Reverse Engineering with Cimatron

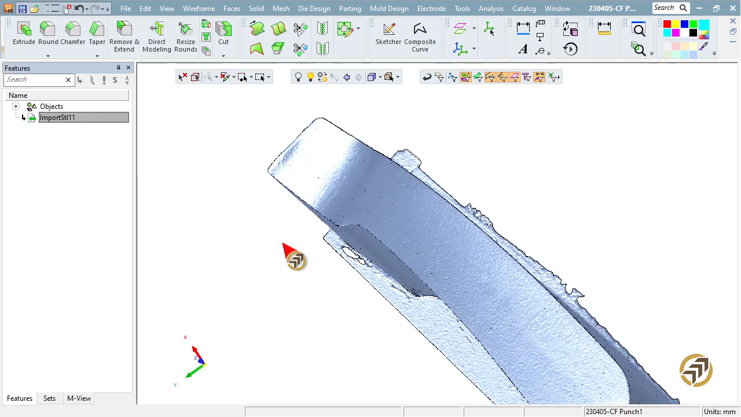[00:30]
So it's better to simplify the STL before you import the model.
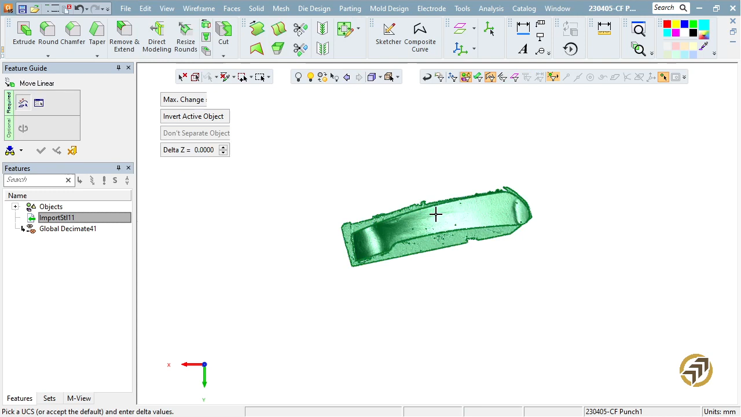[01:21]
roughly from here to the origin.
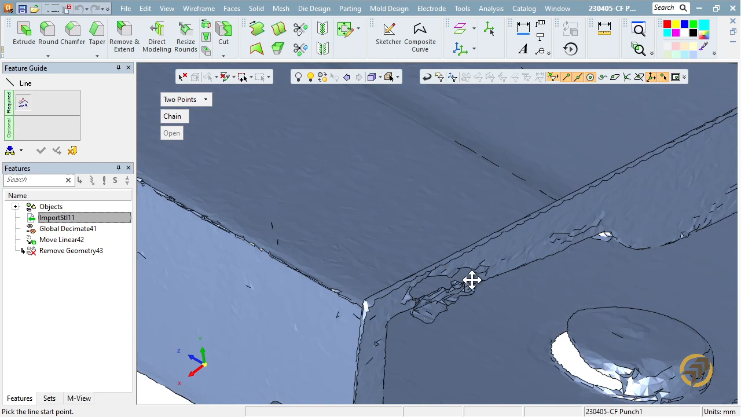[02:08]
measure the angle, find out what's the angle roughly that I need to rotate this part.
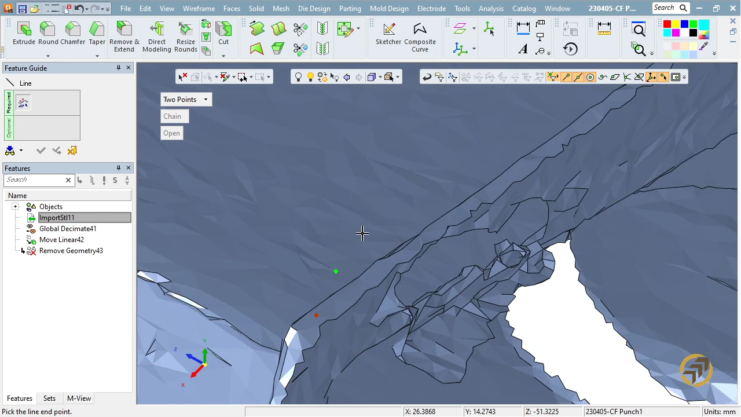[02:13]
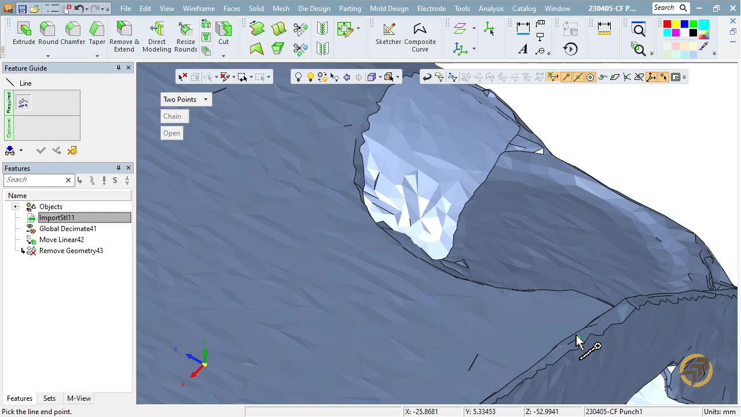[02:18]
So, okay, line, and go to plane,
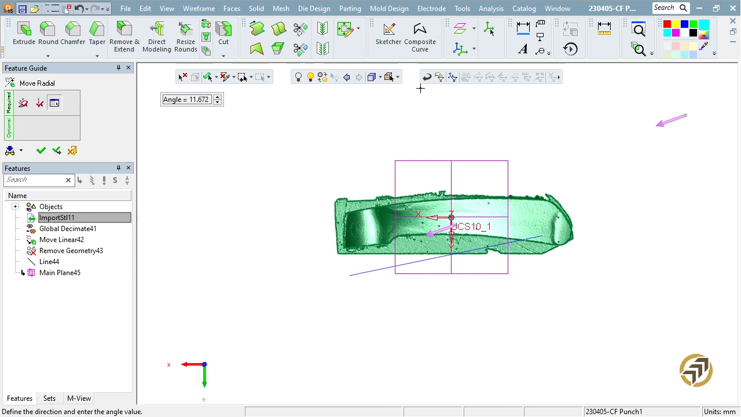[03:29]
Directions should be okay now. Let's remove this line.
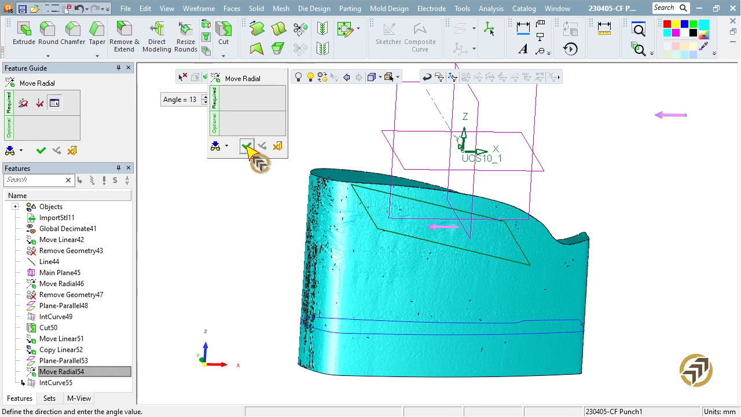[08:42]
13 degree. Looks good to me.